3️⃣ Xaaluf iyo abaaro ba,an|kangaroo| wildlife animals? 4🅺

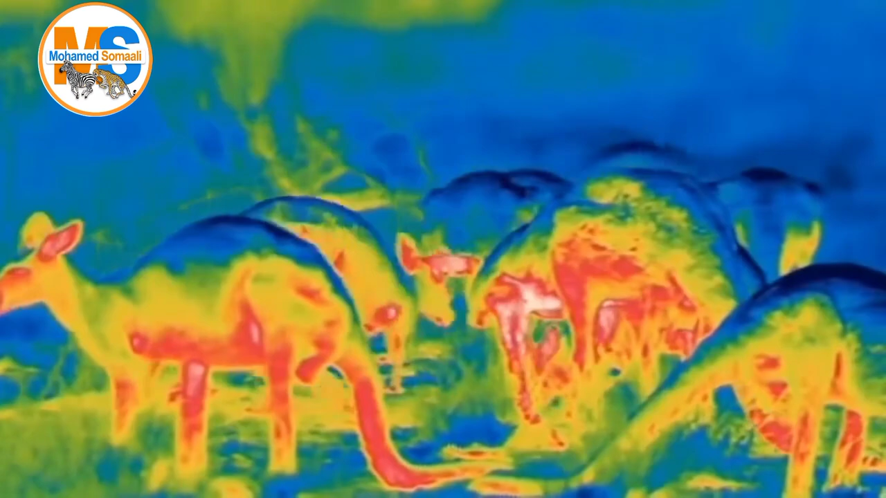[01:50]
boqolkiiba soddon ka mid ah heerkulka halkan ee jirkooda galaya jirkoodu dib ayaa u celinayaa waana qaybta buluugga ah taasina waxay jirkooda ka dhigaysaa mid qabow
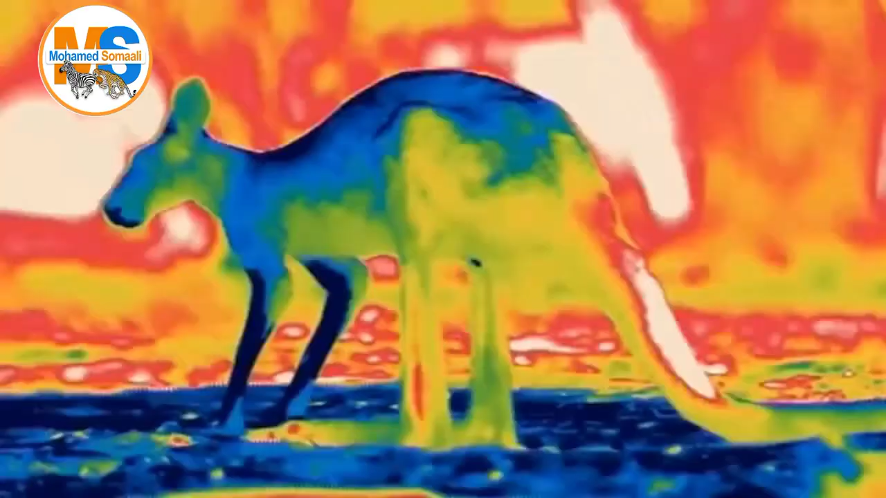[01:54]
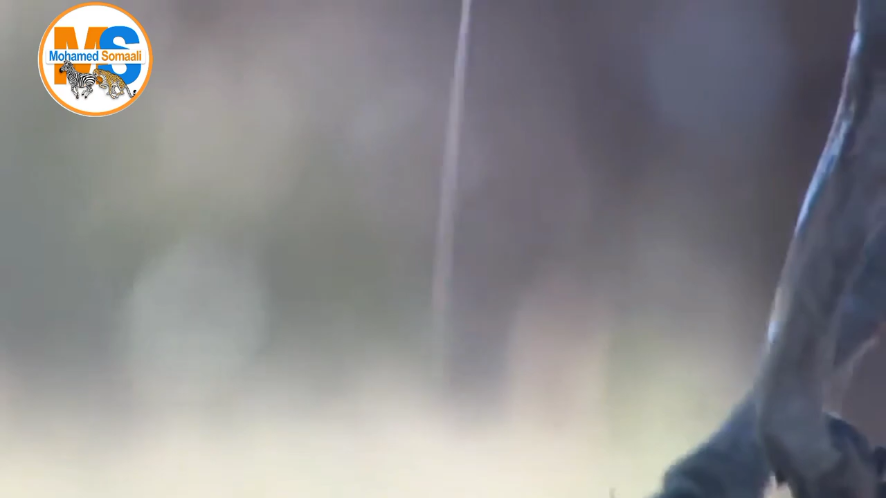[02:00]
xididada loo yaqaano kaabilariska ee gacmaheeda hore waa leefleefaysa iyadoo qaboojinaysa isla mar
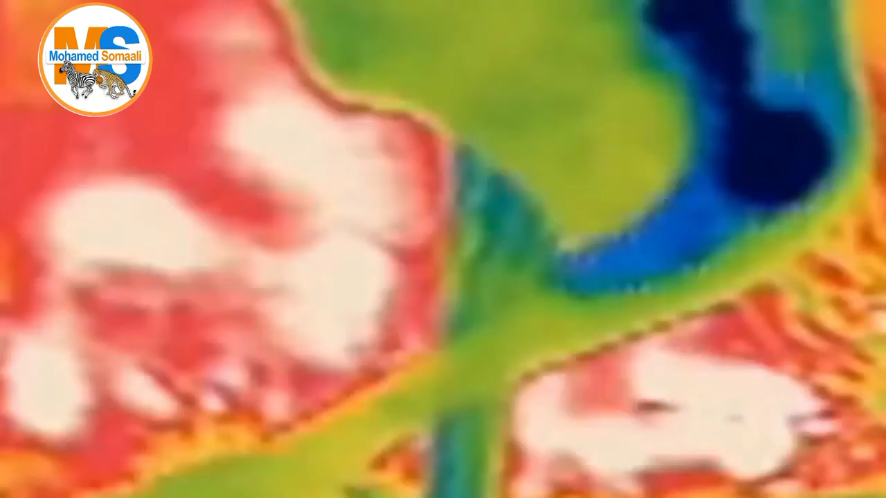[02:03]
ahaantaasina waxaa iyaga laftooda qayb weyn ka qaadanaya qaboojinta jirka
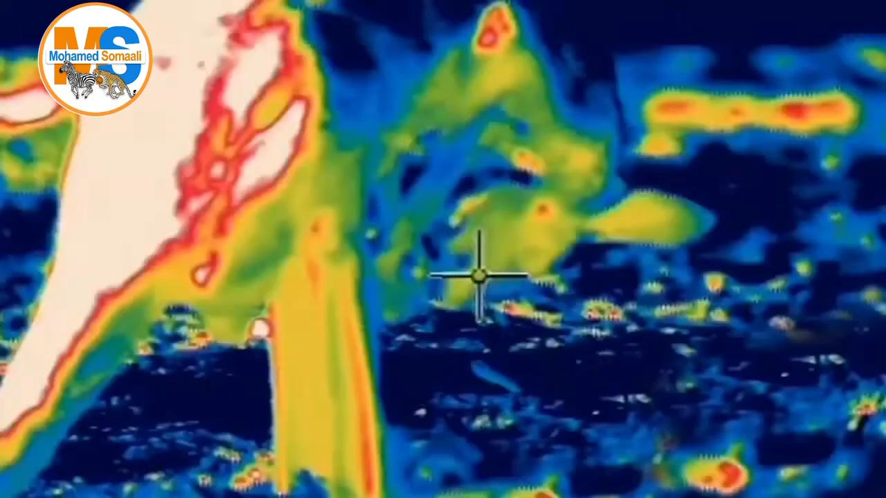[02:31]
heerkulka jirkooda oo siyaadaya awgeed inta badan waxay noqonayaa qaar isqaboojinaya sida caadiga noolayaasha oo dhan dhikilaha ama xiniinyahu inta badan temberejarka
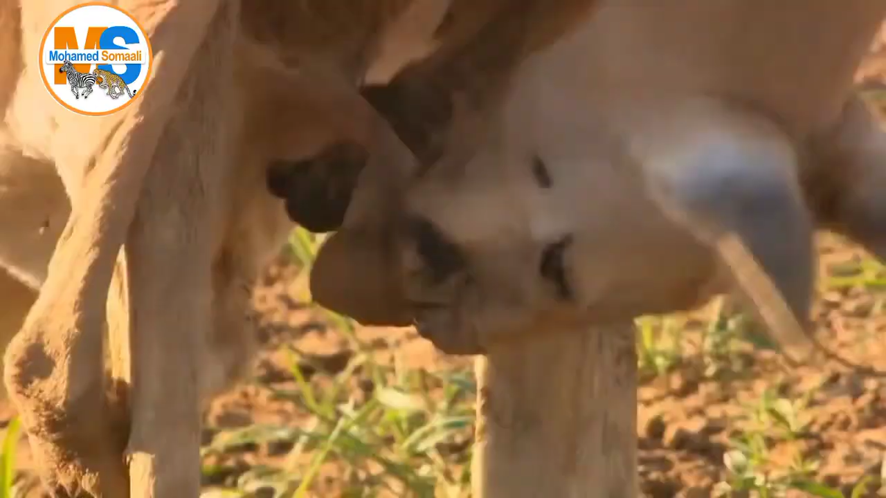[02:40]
ama heerkulkoodu waa uu ka hooseeyaa jirka
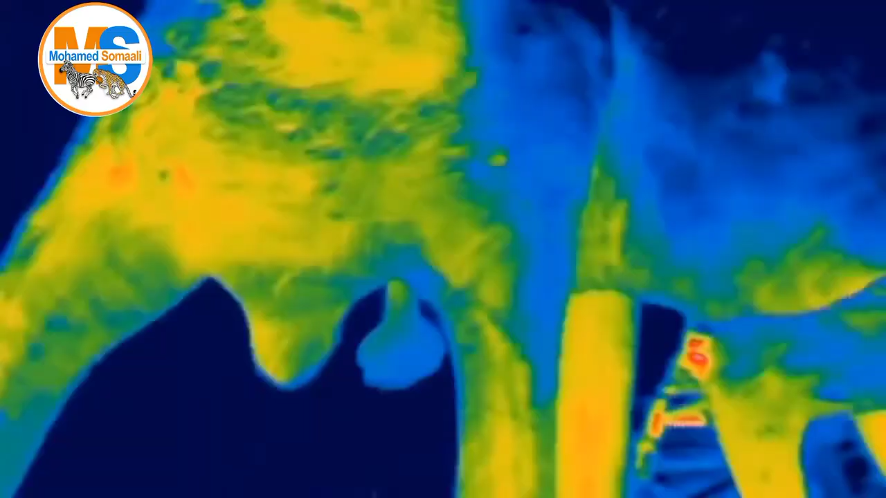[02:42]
kale mararka qaarna waa uu ka sarreeyaa uwa habeenkii isla mar ahaantaasina 7 digrii ayaa ka hooseeya kuwani
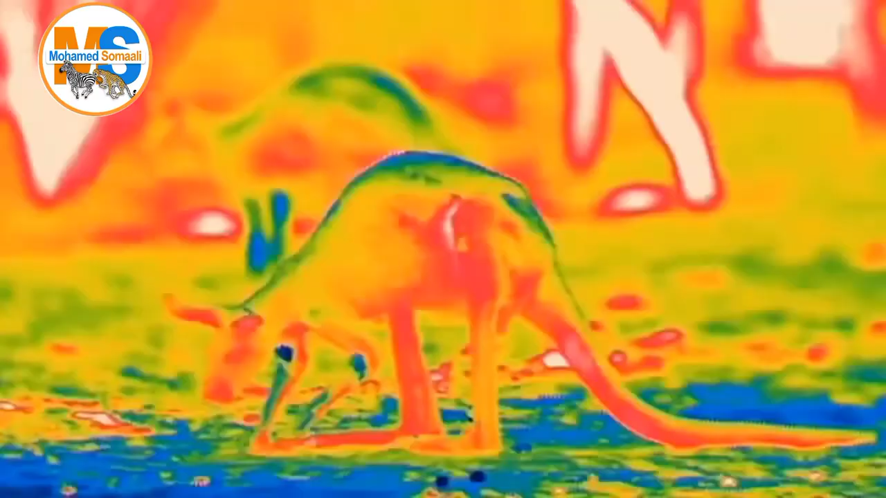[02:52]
waa midka heerkul hooseysa carrada hoose temberejarka dusha waana qabow
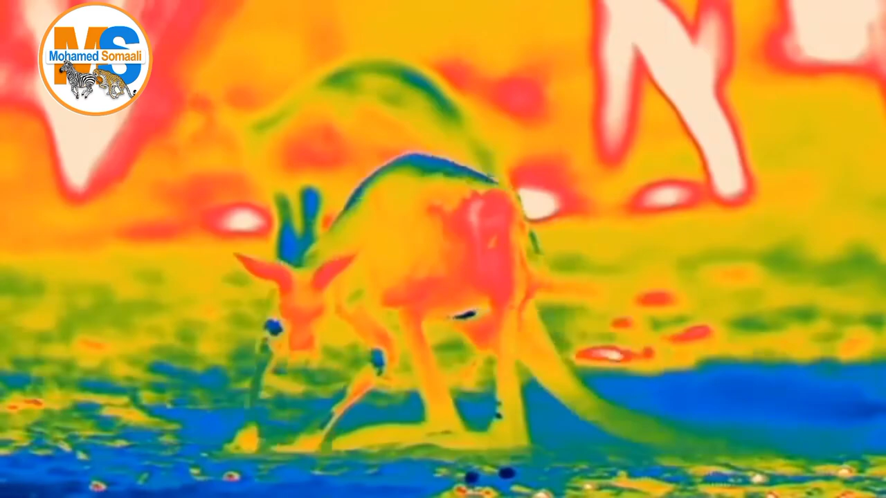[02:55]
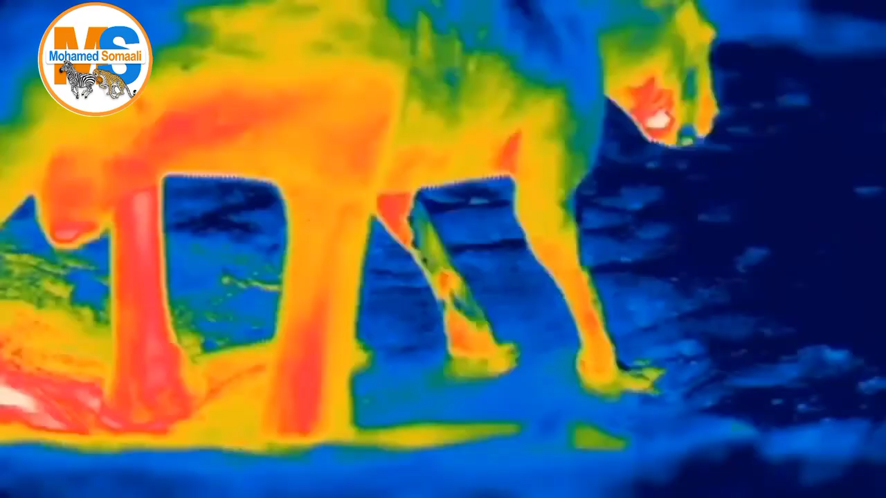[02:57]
waa ay qodayaan kangaruudan cascasay ciidda ilaa ay ka dareemaan qabow kadibna